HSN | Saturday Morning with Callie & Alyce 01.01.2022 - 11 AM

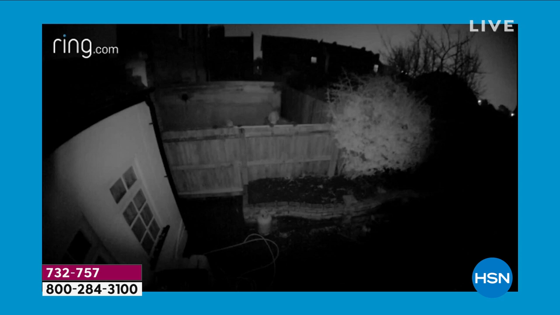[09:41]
It's just like being there but instead of those other security systems that just give you a notification when someone is like reaching the perimeter right that's too late with ring now you can talk to them. You can have a conversation. You can set off a light. You can set off a siren and that siren is loud.
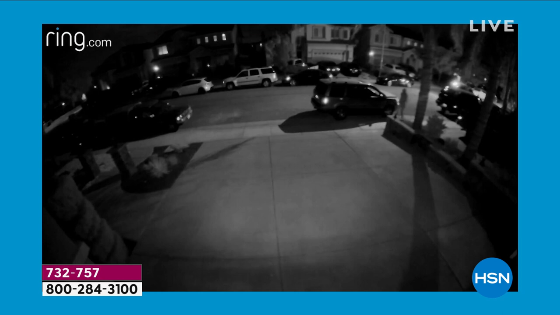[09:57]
It's 110 decibels and in a moment I will be controlling yours there in your studio Alice because you can even share cameras with Ludwig.